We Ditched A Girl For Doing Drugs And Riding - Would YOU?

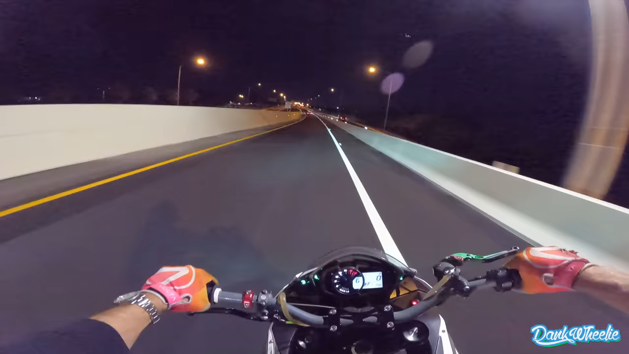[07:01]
the new bridge. Thank you, Tampa.
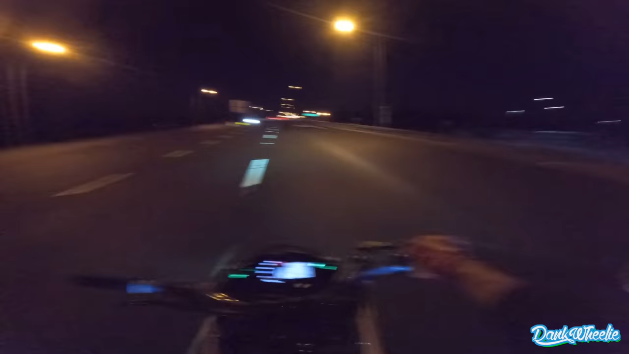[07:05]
Shout out to my boy John with a fresh build, man. He did his thing on that bike.
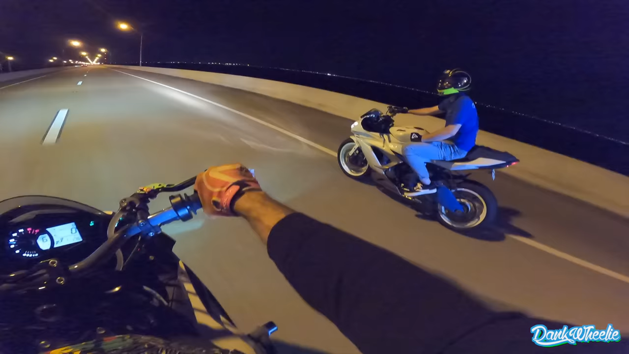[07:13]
So fresh. Big congrats. That's all I wanted. This moment right here is what I was waiting for. All that hard work and build up for this moment right now. Me and my dude, clean ass bikes, riding, man. These things are top notch. We weren't given these things. We built these things from the ground up. This is the moment right here that we get to soak in and enjoy.